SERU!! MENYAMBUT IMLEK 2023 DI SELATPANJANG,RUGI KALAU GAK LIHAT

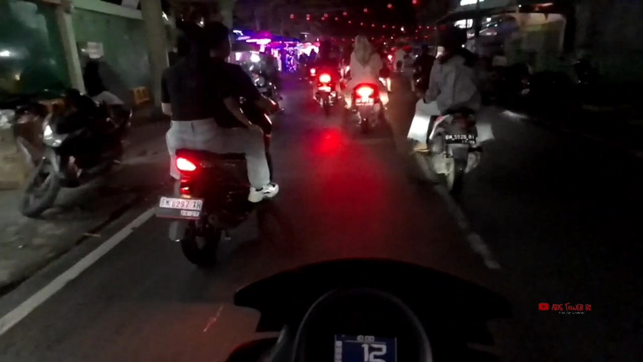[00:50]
Selamat malam, selamat jumpa kembali bersama channel saya Restore82. Di video kali ini saya akan berkeliling kota Selat Panjang malam Imlek ya. Malam pertama ya, jadi saya akan ambilkan setiap hari buat kawan-kawan semua ya, yang tak balik Selat Panjang tuh bisa melihat lah ya suasana kota Selat Panjang pas malam Imlek tuh macam mana.
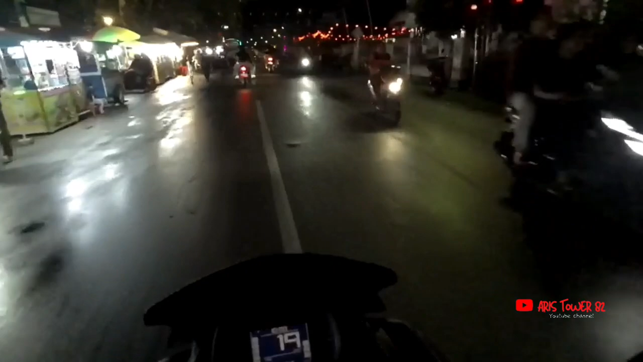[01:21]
Nah, jadi yang baru gabung saya ucapkan terima kasih, semoga kawan-kawan terhibur dan tetap selalu sehat, dimurahkan rezeki di tahun 2023 ini ya. Dan terima kasih juga pada subscriber saya yang selalu setia menonton video saya, semoga selalu bermanfaat dan selalu terhibur ya. Sekarang kita di simpang 4 lampu merah menuju ke jalan Dipon, belok kiri. Oke, kita belok.
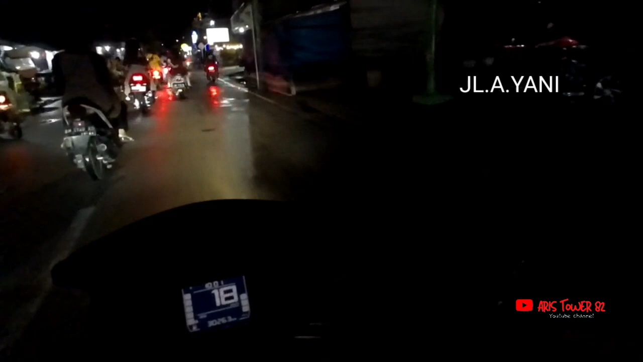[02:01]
Dari jalan Imam Bonjol terus jalan Dipon sampai ke jalan Kartini, belok lagi. Jadi seperti itu kawan-kawan ya. Jadi semoga video saya ini bermanfaat yang bagi kawan-kawan orang Tionghoa yang tidak balik ya. Jadi bentuk Selat Panjang tuh macam inilah. Mantap sekali.
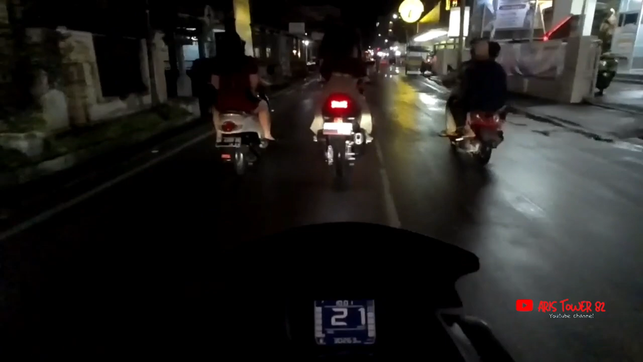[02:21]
Oke, ini Pak Polisi jaga, semoga selalu sehat. Karena dia hujan pun dia tetap jaga ya. Apalagi pas hari besar Imlek ya. Alhamdulillah. Oke, kita masih di jalan Dipon. Karena ini ramai sekali. Malam pertama ya, kita belum tengok nanti malam kedua dan malam puncaknya.
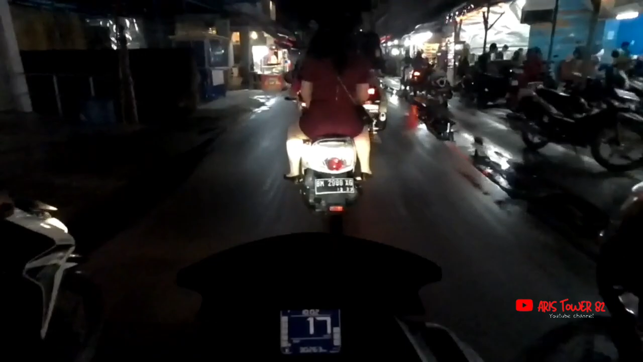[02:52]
Itu hari raya ke-6. Waduh, ramai sekali, Bro. Ini di depan Hotel Indo Baru. Sangat ramai sekali. Wow, luar biasa sekali.
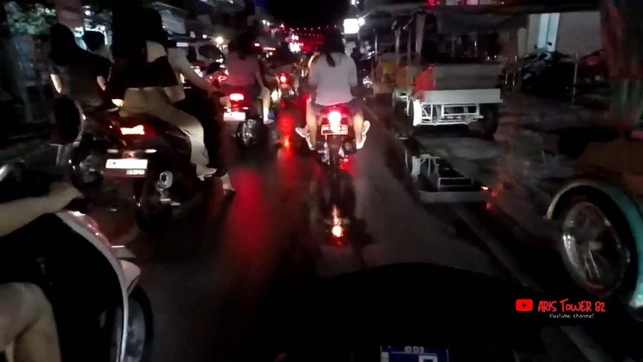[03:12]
Kita lanjut lagi menuju jalan Banglas ya. Jadi suasananya tuh hujan.
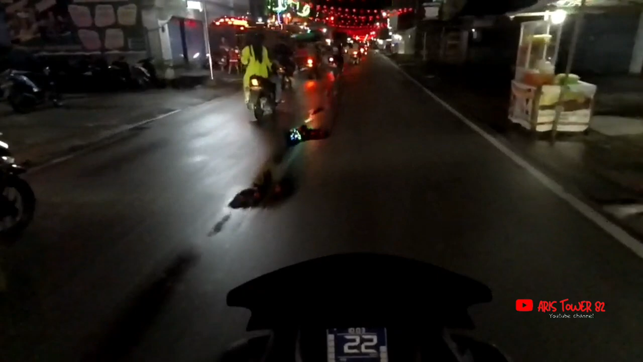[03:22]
Ini rezeki ya buat kita semua. Jadi sepanjang jalan kawan-kawan bisa tengok lampu lampion. Ini simpang Kartini, simpang 4. Terus di sebelah kiri saya itu simpang Pembangunan dulu.
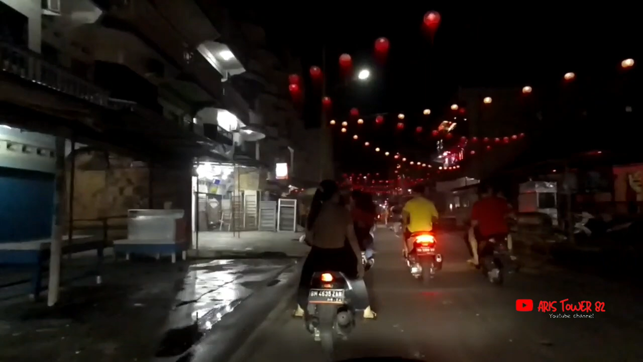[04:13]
Jadi kawan-kawan bisa tengok suasana di Selat Panjang tuh macam gini kawan-kawan ya. Masih pesta kembang api.
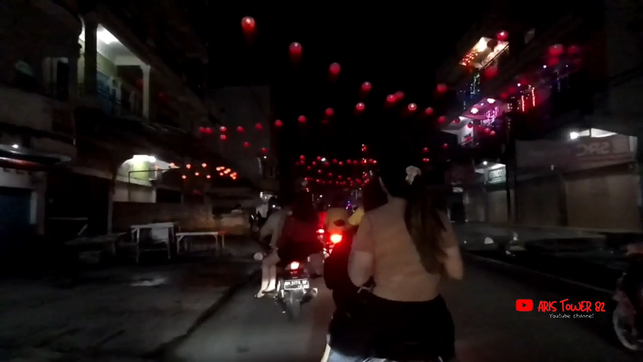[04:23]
Masih di kawasan Jalan Ayani, nya tuh di Tepekong atau Pihara.
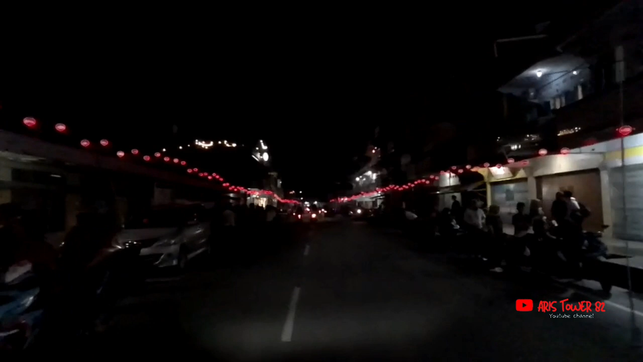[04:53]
Jadi kalau saya mohon maaf kalau video saya ini agak gelap karena posisinya tuh jalannya gelap, memang buat gelap. agar lampu lampionnya tuh kelihatan contohnya.
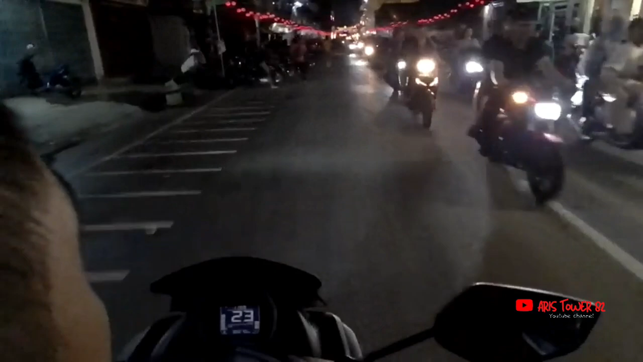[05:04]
Di sini yang ada semua ini dia menunggu mercon dari tepekong yang di tepi laut nih. Bus tengginya ya?
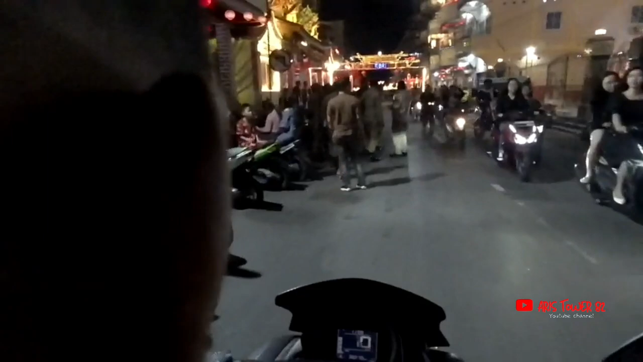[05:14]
Mana? Kayaknya posisi ini enak ya?
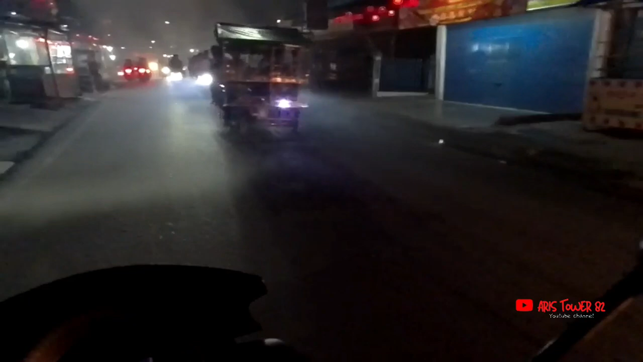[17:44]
Oke. Ini dah asap semua ya kawan-kawan ya. Ini bak ramai lagi ditunggunya.
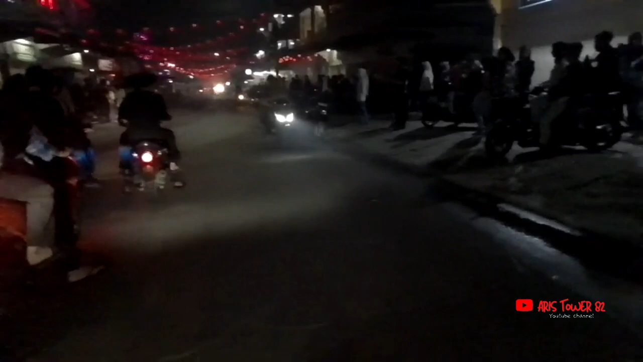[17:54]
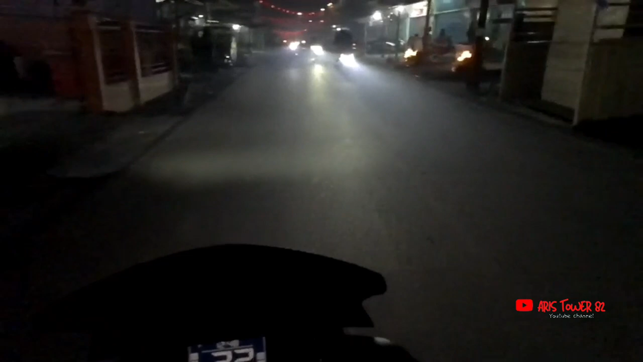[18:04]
Tuh lagi bakar-bakar. Aduh, bakar-bakar dia.
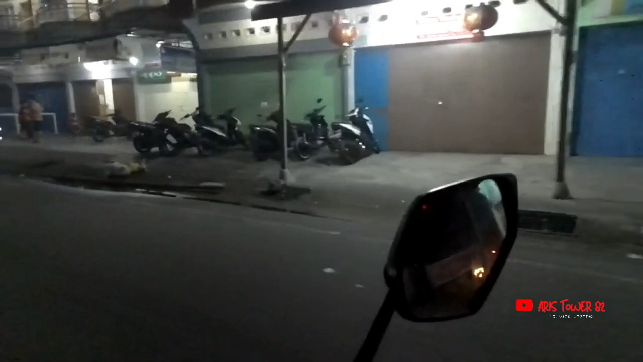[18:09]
Lagi ini jalan Kartini kawan-kawan ya.
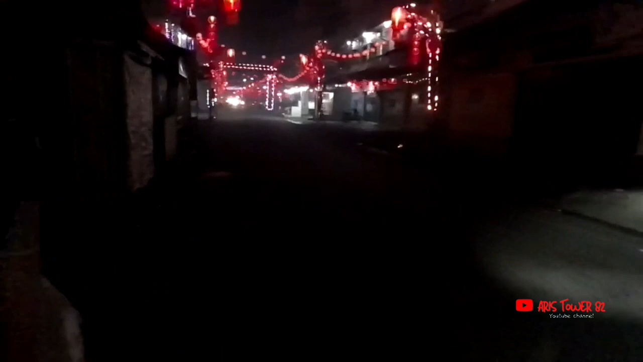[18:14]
Ini jalan Imam Bonjol. Oh my God.